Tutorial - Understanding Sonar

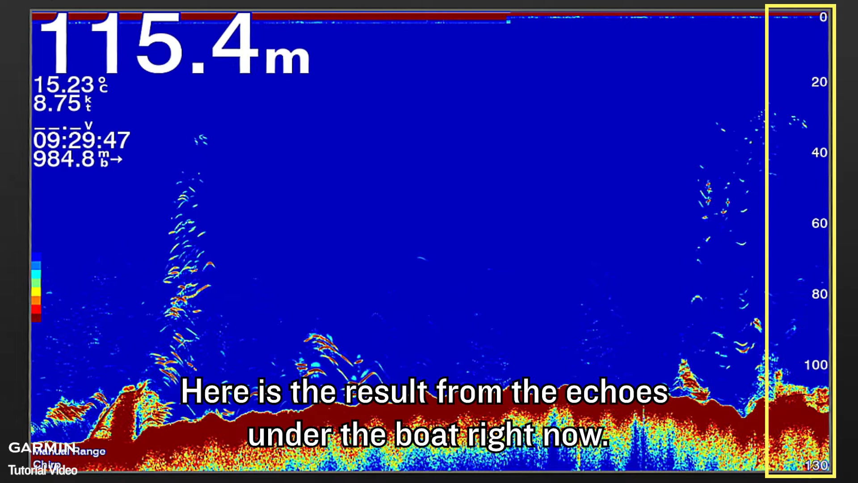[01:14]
On screen: depth 115.4 m, water 15.23°C
The newly generated sonar view will appear from the right side.
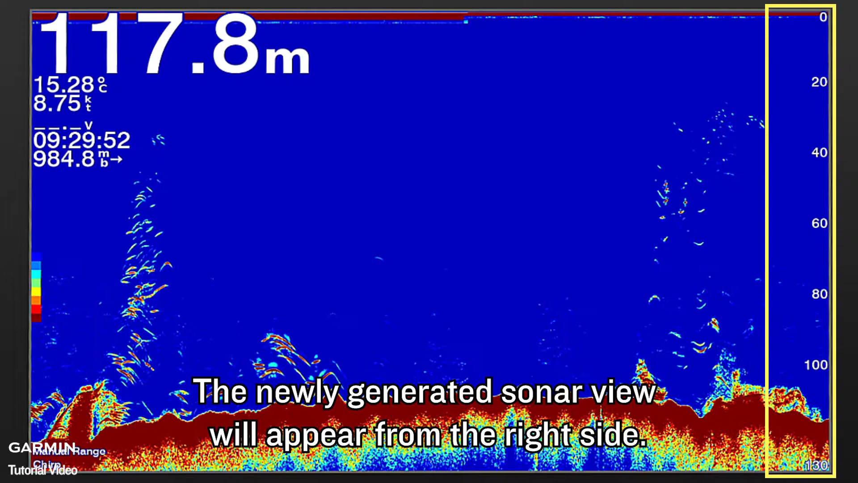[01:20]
On screen: depth 117.8 m, water 15.28°C
Here is the result from the echoes about 40 seconds ago.
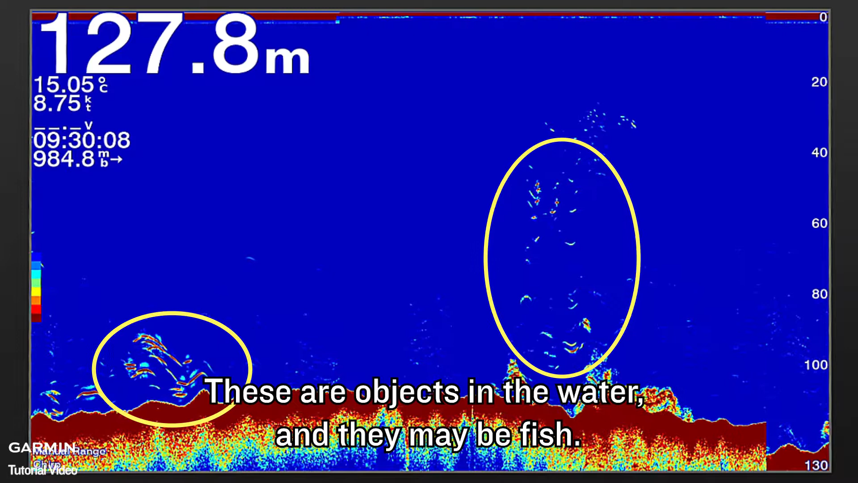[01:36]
On screen: depth 127.8 m, water 15.05°C
Fish appears as an arc in the sonar view.